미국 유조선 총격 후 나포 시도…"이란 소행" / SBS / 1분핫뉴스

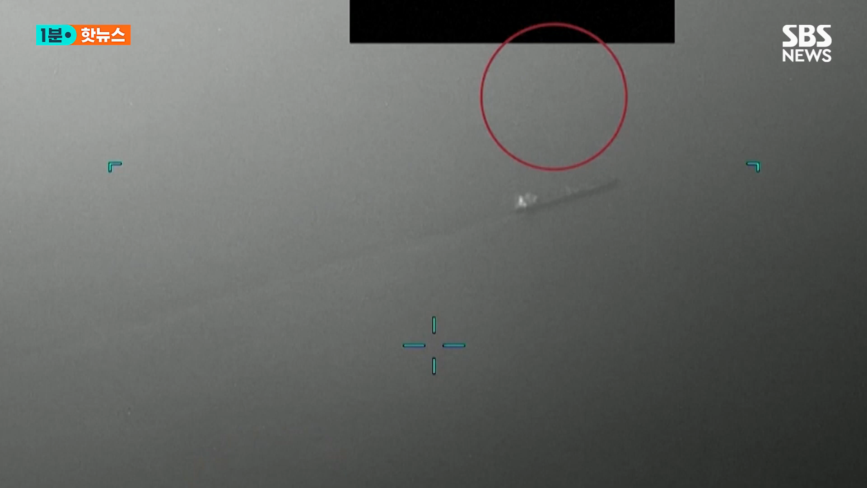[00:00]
걸프 해역에서 미국 유조선이 총격을 받았습니다.
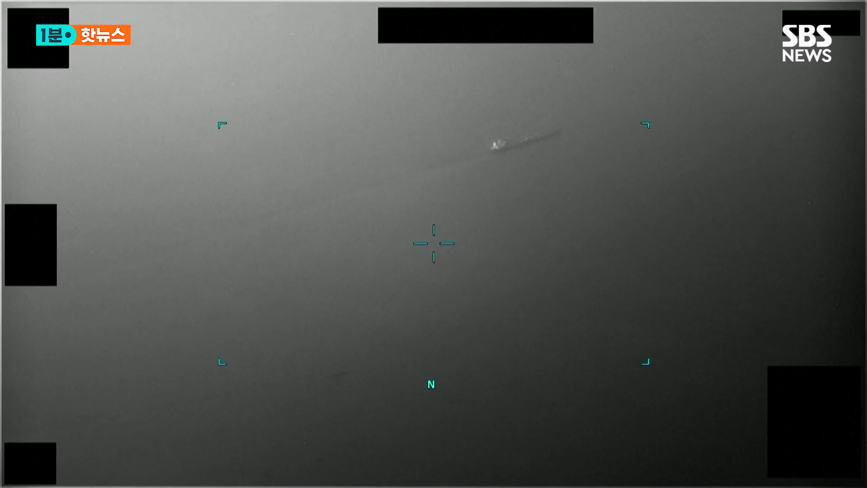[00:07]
지난 5일 미국 정유업체 쉐브런의 유조선이
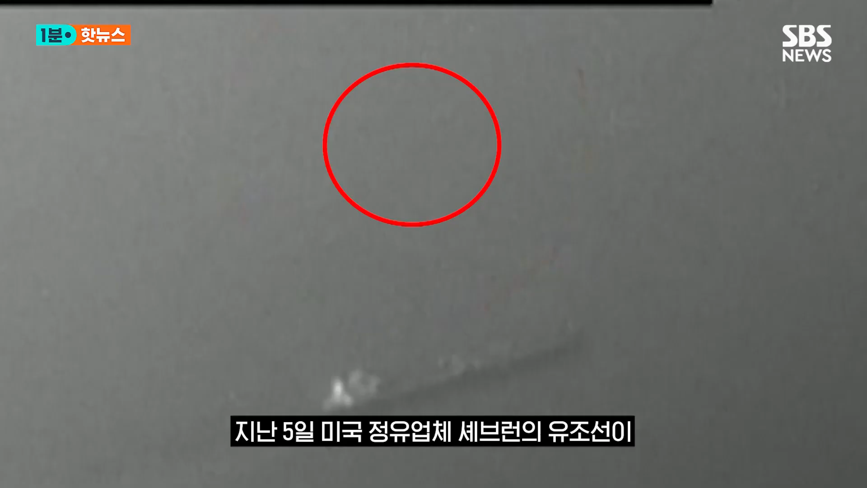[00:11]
오만 인근 해역에서 총기 공격을 받았습니다. 중동 지역을 담당하는 미 해군 오함대는 선박을 공격한 건 이란군이라고 밝혔습니다.
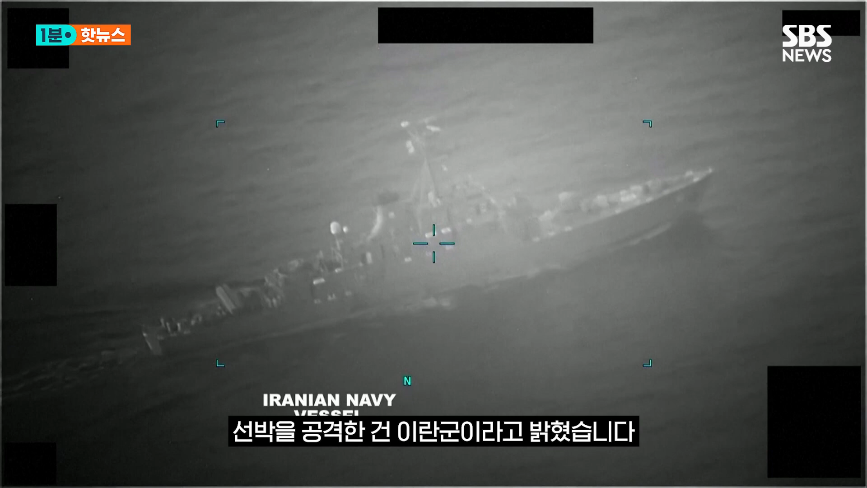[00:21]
티머시옥킨스 오함대 사령관은 이란 해군이 공해에서 유조선 두 척을 납포하려고 시도했고
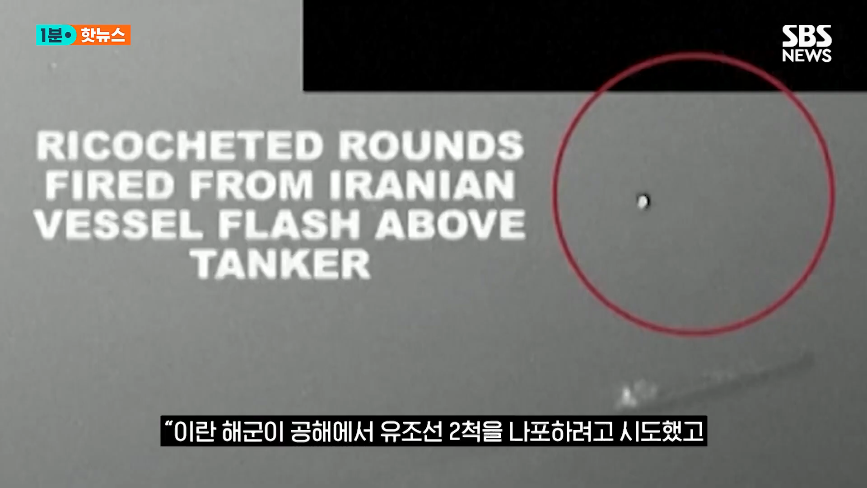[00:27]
선박 한 척에 대해서는 총격을 가했다고 밝혔습니다.
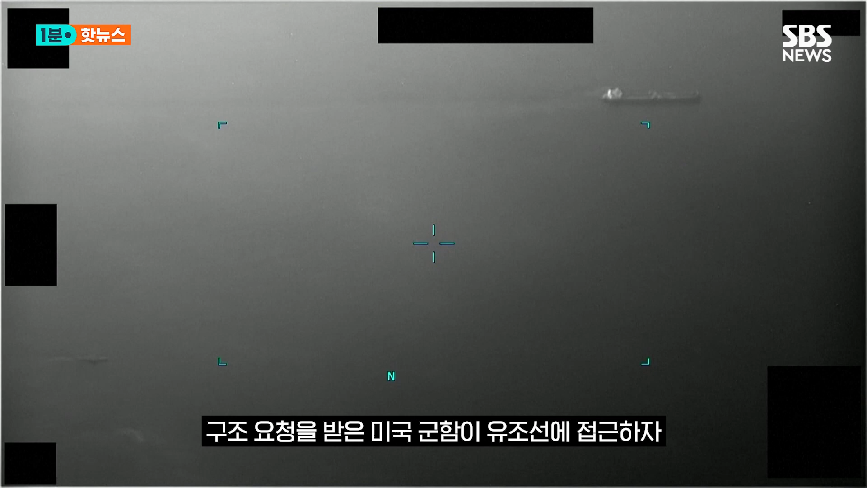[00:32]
구조 요청을 받은 미국 군함이 유조선에 접근하자 이란 해군 선박이 퇴각한 것으로 전해졌습니다.